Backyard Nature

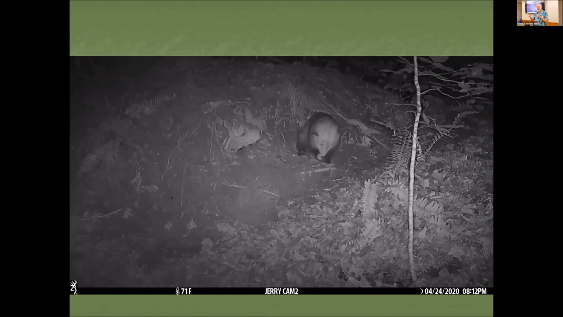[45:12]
of the hole but they do other things outside the hole and again it's in video mode so i start seeing the behavior and possums they are very underappreciated and not well stood they are very common animal but there are so many cool things about opossums and i learned a lot by watching these videos so i pretty much have become a possum preacher so that's why you're here tonight
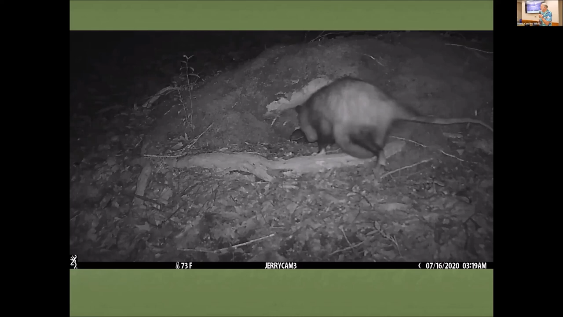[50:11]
kangaroos they they carry their young in a pouch and well this one's pouch is sort of overflowing uh she's this female's going into the second possum hole and i'm not sure she's going to fit in there she's pretty well loaded with with joeys and that's what baby opossums are called are called joeys uh she can barely make it out but anyway uh the possums in our area usually have two litters a year uh a spring one and then a summer one uh in other parts of the country they
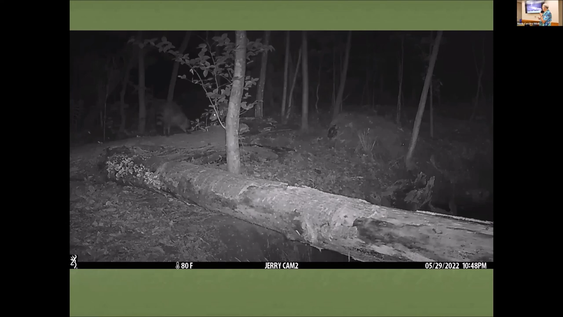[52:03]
wasn't going to have anything to do with it so just sort of back the uh opossum down and and that was well i thought that was going to be the end of it but then the and and this is a normal gate for an opossum just grudge along and the possum said well i'll just go under log to get where i'm going to go and the uh the raccoon's going to come back some for some reason the raccoon didn't like the opossum there and and this that's what an opossum normally do does when it's threatened it'll just turn around and open its mouth and
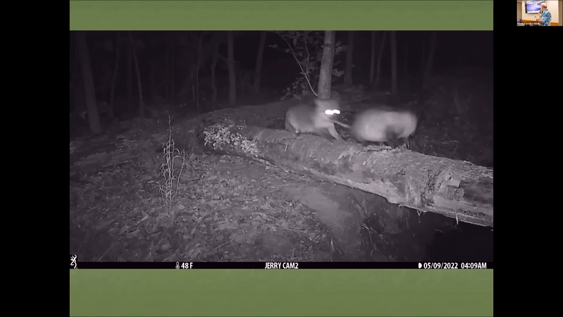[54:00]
doesn't want that so for some reason she didn't want him crossing the log and this is a female uh the male fox is nearby and he and he jumps up to check on things and i called him hoppy because his right foot looks like it was injured or maybe missed form at some point he's fine but he hopped he hops when he runs along so so they did not want that opossum crossing that log and i think i know
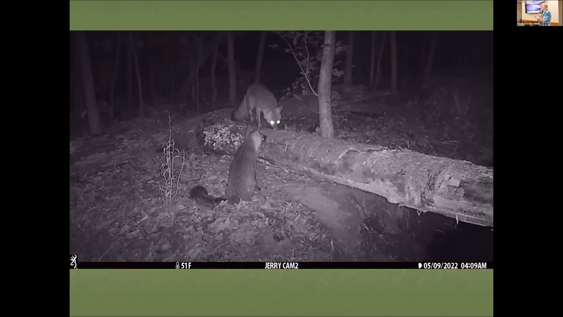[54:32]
why now of course yeah i'm seeing all this usually two weeks after it happens so it's uh because i yeah i get the memory card out i put a new one in and again it's about a two-week difference there well the next day of this site is about 100 feet away from the possum hole so the next day this happens at the possum hole